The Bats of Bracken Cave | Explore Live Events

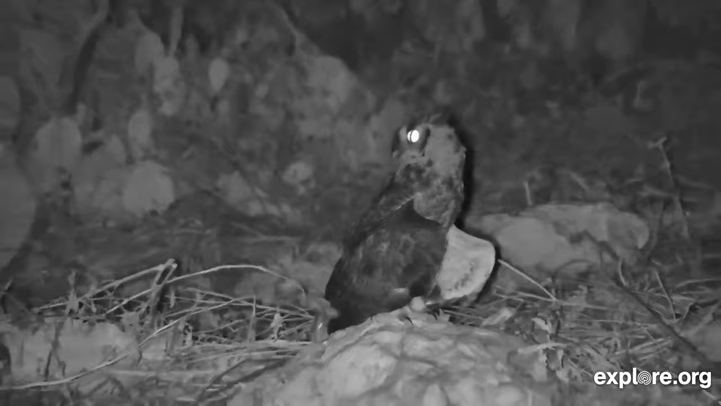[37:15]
So like today, it's really windy out here. So any little gust of wind can actually knock the bats down on the ground sometimes. And that's when our predators will take advantage of that situation.
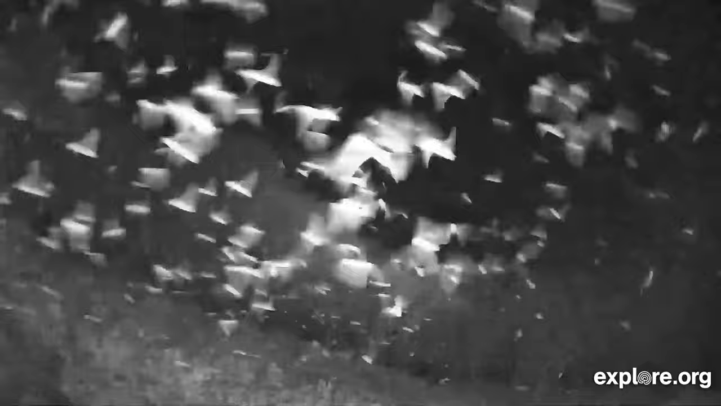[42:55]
And then what you'll see first is when you look down into the entrance to the cave, into the bowels of the earth, as they say, into the darkness, it almost looks like the air is moving inside the cave. And that's literally the vortex of bats just inside the mouth of the cave as they're swirling around and queuing up for before they start coming out.